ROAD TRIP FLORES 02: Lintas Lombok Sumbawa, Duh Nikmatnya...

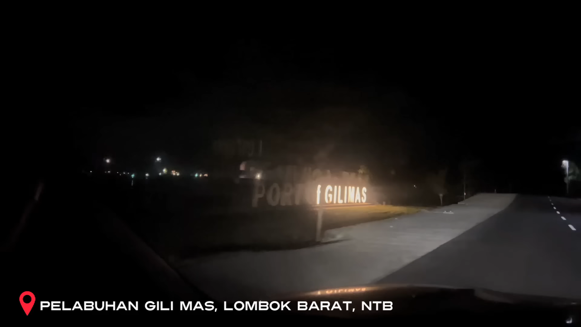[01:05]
Senin 18 Desember 2023, hari ketiga ini sejak kita berangkat meninggalkan rumah.
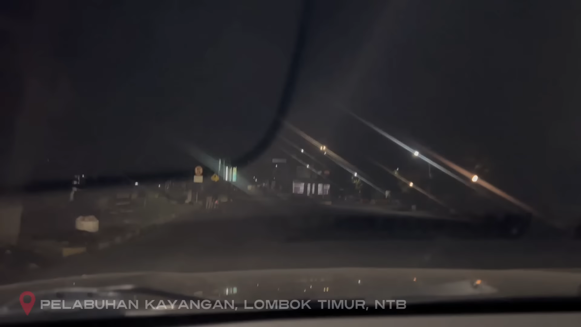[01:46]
Pelabuhan Gilimas itu posisinya ada di sebelah barat pulau, sementara Pelabuhan Kayangan adanya di sebelah timur.